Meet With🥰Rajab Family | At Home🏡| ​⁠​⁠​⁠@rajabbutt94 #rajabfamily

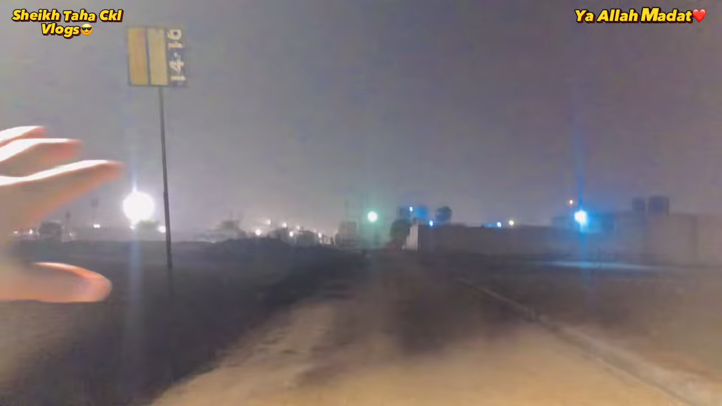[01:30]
تو ابھی آپ کو جیسے پتا ہے کہ وہ سامنے ہی ہمارا مرکز ہے اور یہاں پہ پنڈال وغیرہ سجا ہوا ہے یعنی کہ ابھی یہاں پہ عوام آئے گی اور ہم نے کہا